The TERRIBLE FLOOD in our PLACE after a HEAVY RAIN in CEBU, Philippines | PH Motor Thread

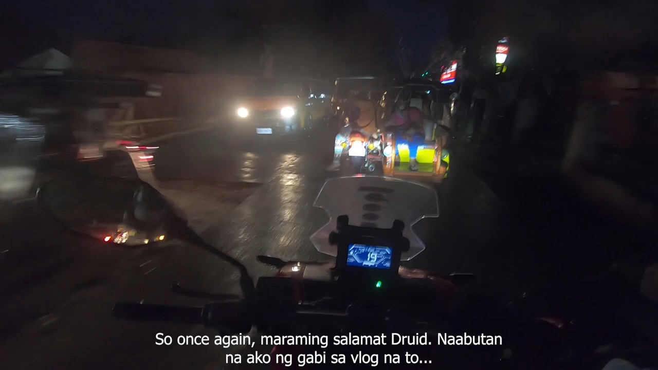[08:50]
karabing trafik sa srp ganina mga kaig suunan tungod kaya naguan oh pag human sa uuan nagdungan nagpanggawa sa mga tao palunguli nagabaha pagid nga to oh my god
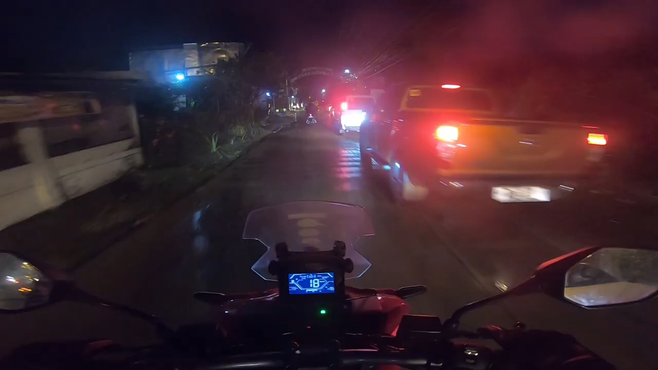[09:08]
trafik naan yung puok eh sus naaday na yung new turn diri bantog ra